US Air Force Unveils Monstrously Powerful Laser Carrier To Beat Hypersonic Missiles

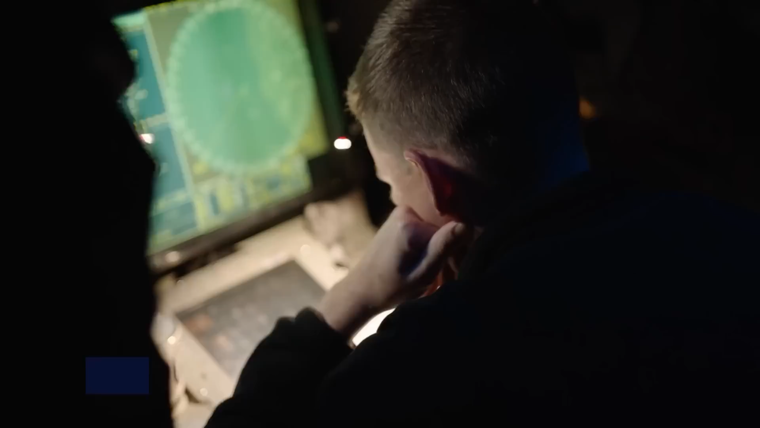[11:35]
They use powerful radars to detect threats more than 200 miles away and are equipped with surface-to-air missiles and phalanx CIWs. The phalanx system uses radar-guided 20-millimeter 6-barrel Gatling guns that fire 4,500 rounds per minute,
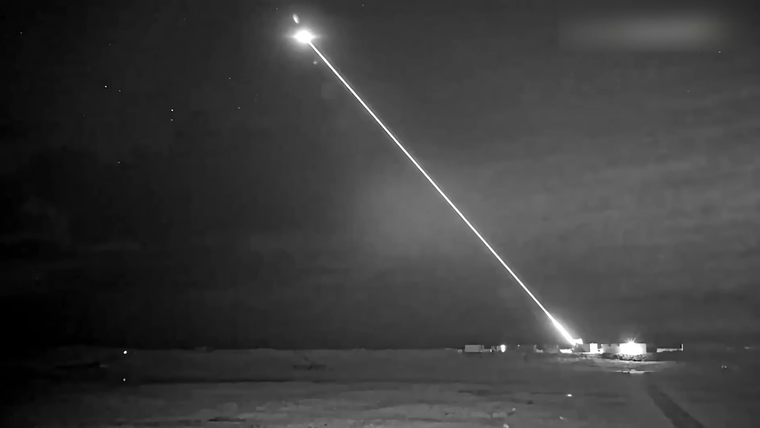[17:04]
Northrop will first build a 300-kilowatt prototype, but the technology could eventually reach one megawatt.